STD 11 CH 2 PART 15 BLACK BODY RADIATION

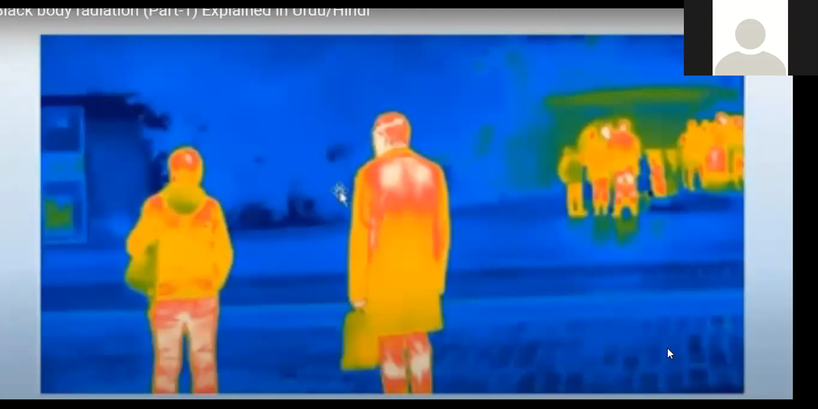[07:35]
इंफ्रारेड कैमरा से ली हुई है कि इनमें इनका जो टेम्परेचर है वो रूम टेम्परेचर है,
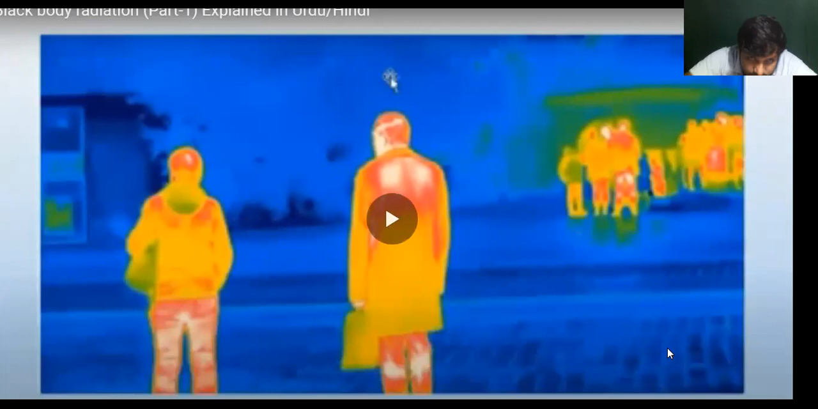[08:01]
आपको ये देखें जो ब्लू ब्लू चीज़ नज़र आ रही है इसका मतलब ये है कि ये चीज़ें ठंडी हैं, और ये जो रेड रेड चीज़ें आपको नज़र आ रही हैं
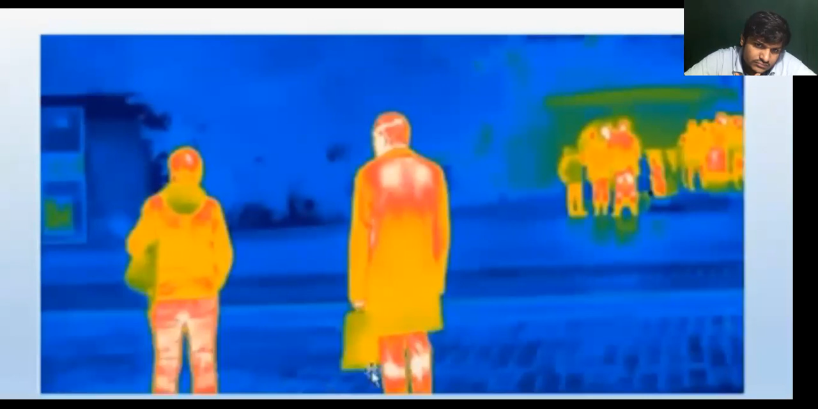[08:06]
इसका मतलब ये है कि ये चीज़ें जो हैं वो गर्म हैं।